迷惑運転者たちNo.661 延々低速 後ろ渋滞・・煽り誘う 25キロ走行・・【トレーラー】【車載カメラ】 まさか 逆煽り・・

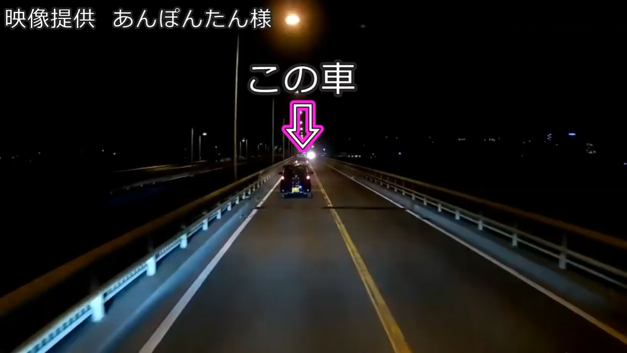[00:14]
車も結構詰まってんだからさ、もうちょっとテキパキとした走り方しようよ。自分だけじゃないんだから。25キロなんてさすがにふざけてるよ。後ろ玄ちゃんにまで煽られちゃってるよ。